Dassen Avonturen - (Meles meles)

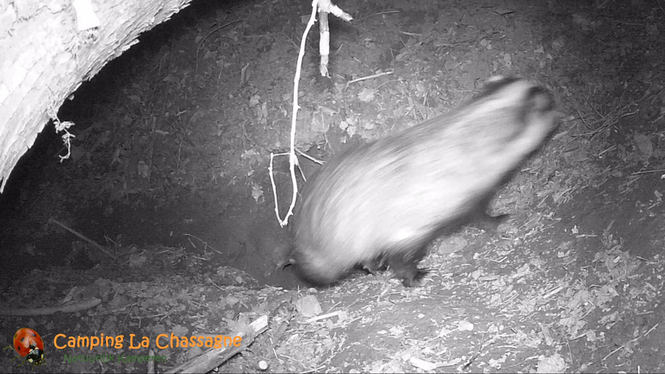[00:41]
Maar we hebben altijd maar één das gefilmd met de wildcamera, terwijl een dasengemeenschap tot wel vijftien dieren kan tellen. Toen gebeurde er op een zekere avond dit. Er kwam een tweede das uit de burg tevoorschijn.
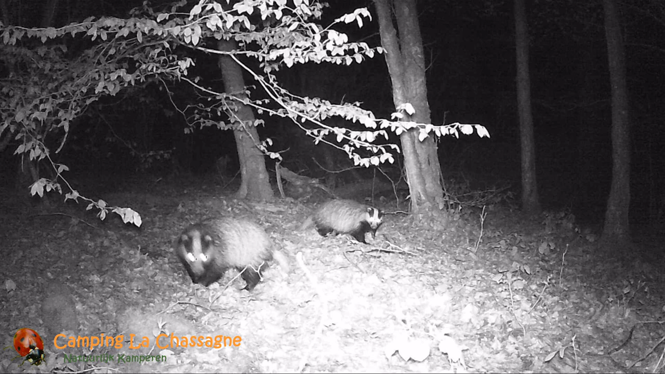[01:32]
Die is een tijdje blijven hangen, maar aan het eind van de zomer leek er weer slechts één das te zijn.
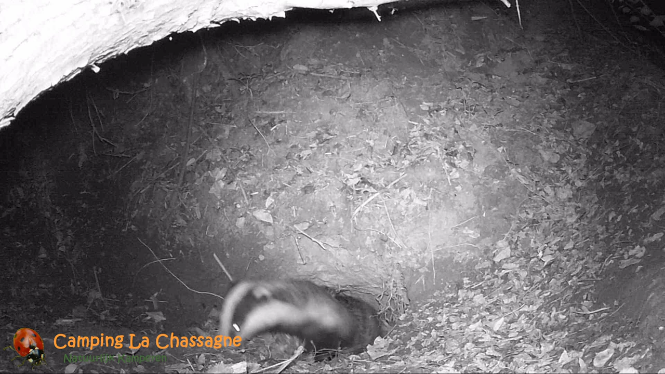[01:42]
Muziek In maart van dit jaar was weer veel activiteit rondom de burg te zien.
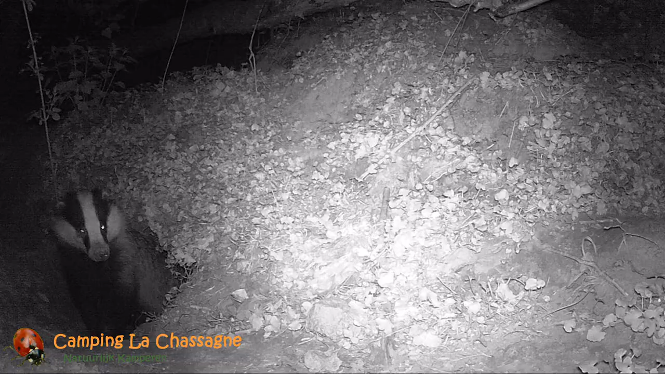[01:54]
En tot onze grote verrassing vonden we in april deze beelden op de wildcamera.